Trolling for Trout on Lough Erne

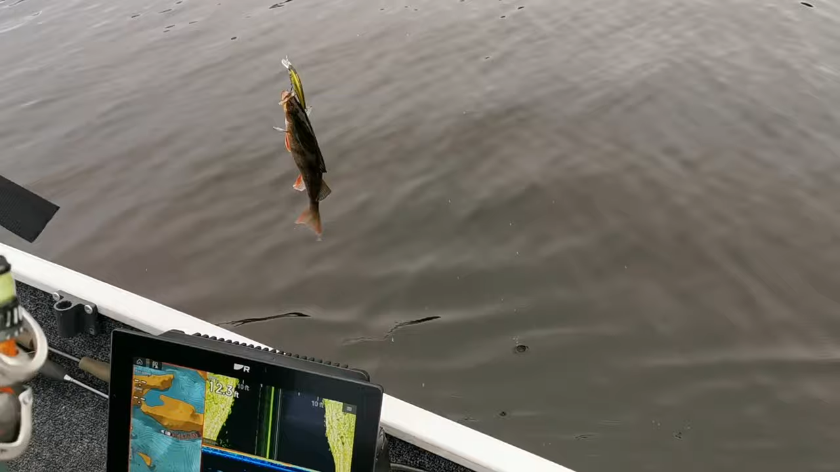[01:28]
on the on the gravity twitch quite a lot of fish oh quite a lot of fish showing on the fish finder
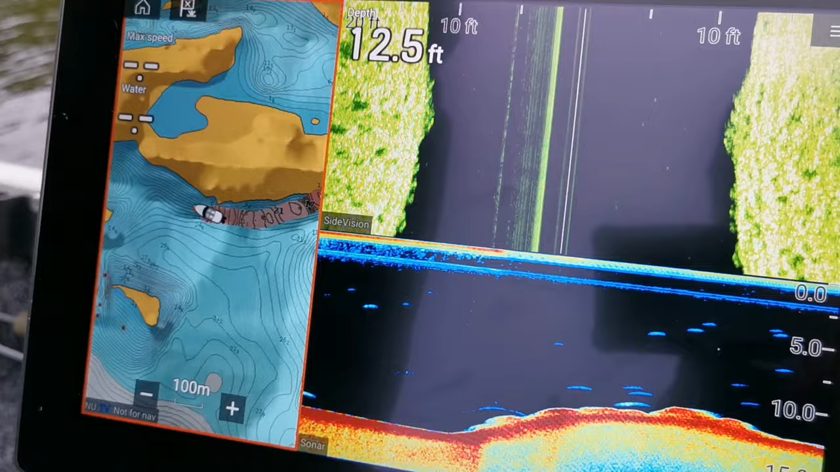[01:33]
On screen: depth 12.5 ft
the perch are hugging tight to the bottom
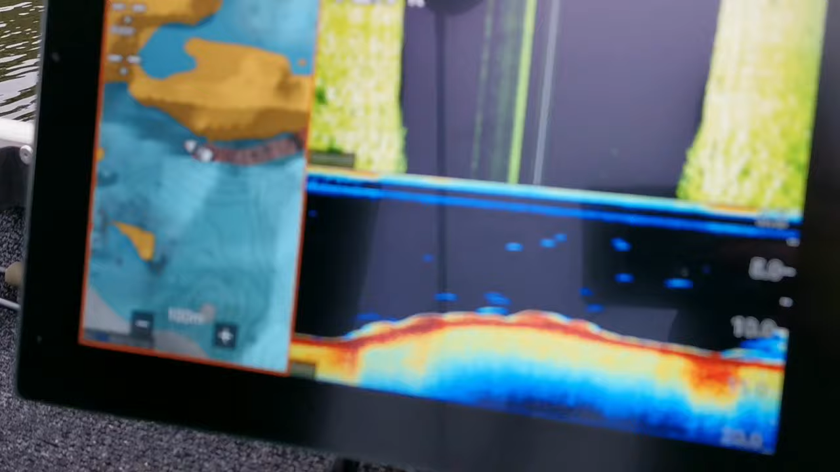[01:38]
quick release then so as you can see there's the shoals coming up now quite a few of them so i'd imagine we're going to get quite a few parts today